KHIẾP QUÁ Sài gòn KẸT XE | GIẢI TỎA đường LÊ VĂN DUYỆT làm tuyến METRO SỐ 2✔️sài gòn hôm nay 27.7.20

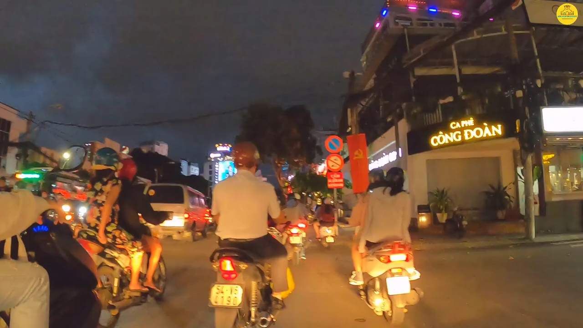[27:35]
Một cái con đường trị niệm. Trên con đường Bùi Thị Xuân có ngôi trường Bùi Thị Xuân đó anh chị.
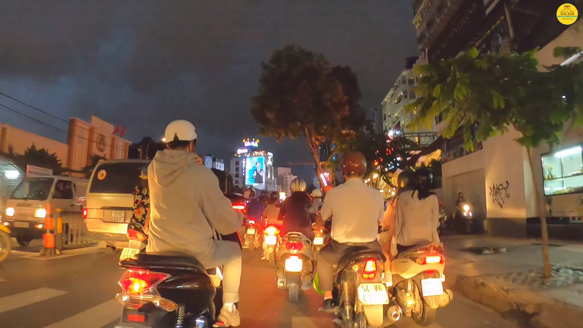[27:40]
Liên đoàn lao động bên máy tay trái cung văn hóa lao động ngày hôm nay này anh chị. Ngày hôm nay là cung văn hóa lao động. Rồi xe cọ đông đúc quá. Phía trước có cái nhà hàng rất là lớn cho nên là xe ô tô đậu liên tục. Ngày hôm nay thì mấy anh công an cứ đứng canh canh ngay trước cái mấy nhà hàng ăn nhậu đó. Cứ ra là lụm, ra là lụm thôi. Rồi chúng ta tới ngay phía trước là khu vực ngày 6. Ngày 6 phụ động.
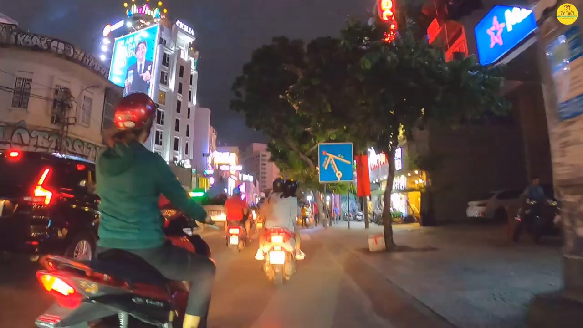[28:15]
Trung tâm Sài Gòn. Đi thẳng là tới chợ Bến Thành rồi đó anh chị.
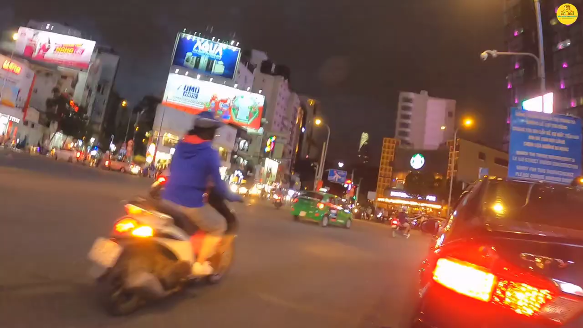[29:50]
Đó, khu vực ngã 6 phụ động đây. Đây là con đường Nguyễn Thị Nghĩa để anh chị đi lên cầu ổng lãnh. Lên chợ cầu ổng lãnh. Còn đi cái hướng thẳng bên mé tay trái ở đây thì anh chị sẽ đi ra công trường Quách Thị Trang, chợ Bến Thành. Đó, mé mé ở đây thì chúng ta có con đường Gia Long.